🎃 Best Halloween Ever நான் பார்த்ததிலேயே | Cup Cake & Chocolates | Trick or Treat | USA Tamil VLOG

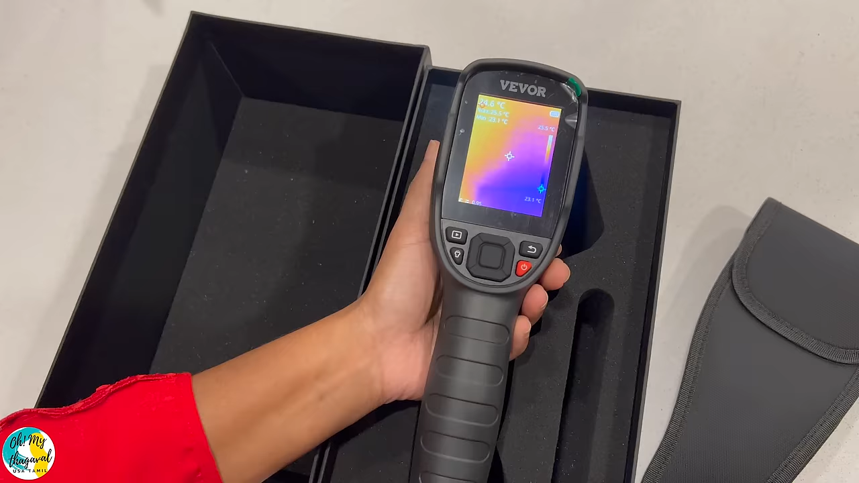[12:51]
இது வந்து ஒரு இன்ஃப்ராரெட் தேர்மல் இமேஜர் தான்.
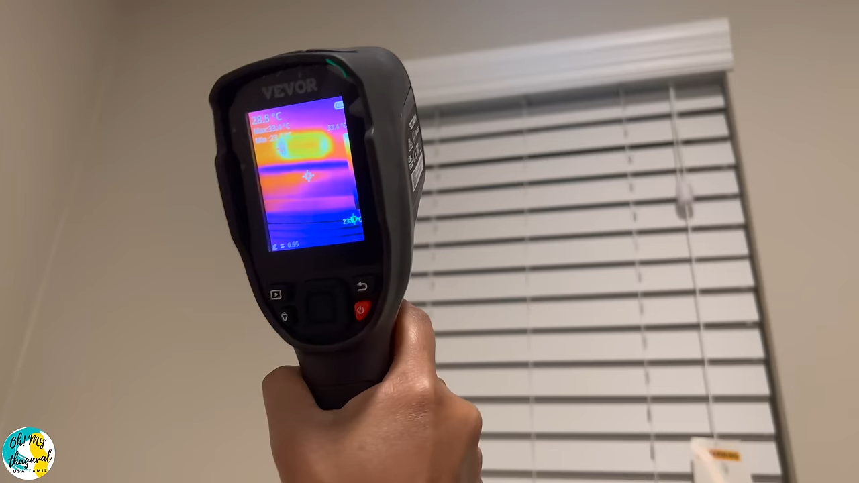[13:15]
பார்த்தீங்கன்னா 27 to 28 degrees Celsiusல தான் ஹீட் ஆகிட்டுருக்கு.